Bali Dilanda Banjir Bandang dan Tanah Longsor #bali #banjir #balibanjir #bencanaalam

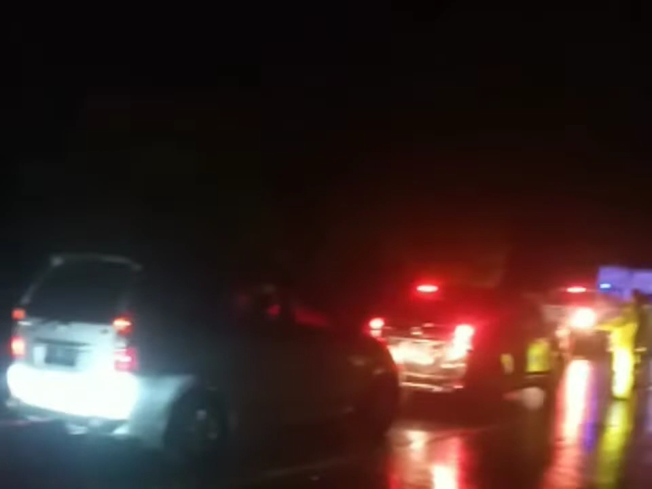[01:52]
Sementara malam ini arus lalin baik roda 2 maupun roda 4 sudah bisa mulai jalan, namun dengan sistem buka tutup.